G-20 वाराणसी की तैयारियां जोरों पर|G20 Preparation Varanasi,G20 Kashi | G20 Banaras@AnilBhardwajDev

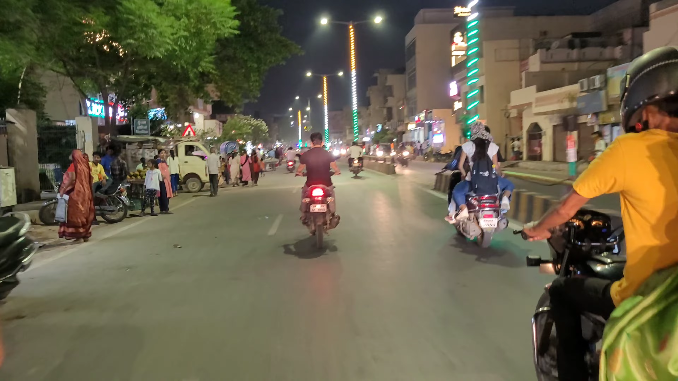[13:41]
लाइट आप देखी रहे हैं, इसमें कोई दोर आए की बात नहीं है कि कड़बर लग रहा हो, बहुत तुसरत लग रहा है, दोस्तों अभी जी टवंटी को अफडेट के लिए बस इतना ही,